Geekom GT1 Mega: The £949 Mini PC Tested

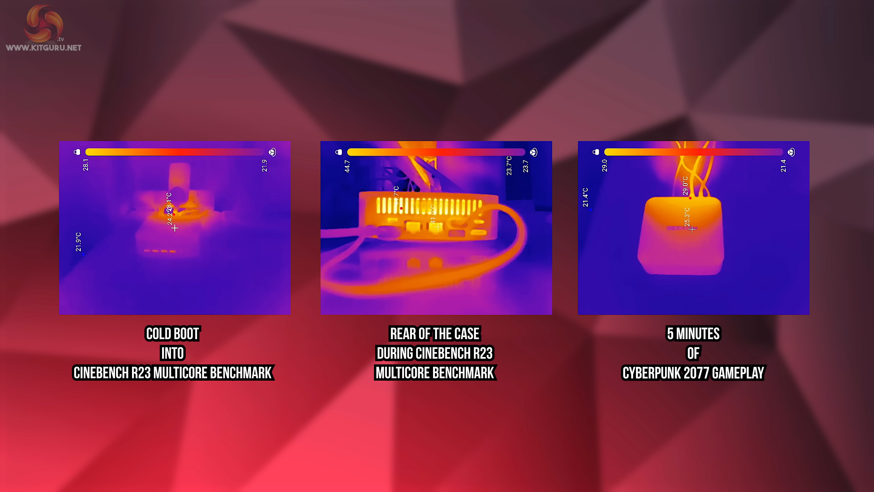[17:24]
a look at the thermal camera then to see how that all translates to real world heat build up in and around the case this is a five minute section of video which has been sped up and was taken while the system was working through a multi-core cinebench benchmark and finally then system noise and total system power usage when measured at the socket in three different scenarios was as follows